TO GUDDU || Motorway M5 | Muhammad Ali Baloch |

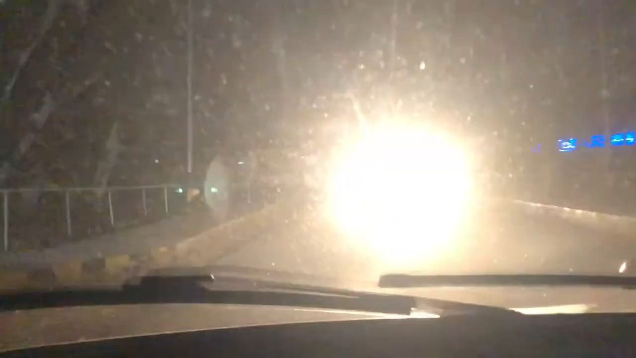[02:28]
कालूनी के अंदर तो यह गेट है कालूनी का और यह � लिए पर खतम करते हैं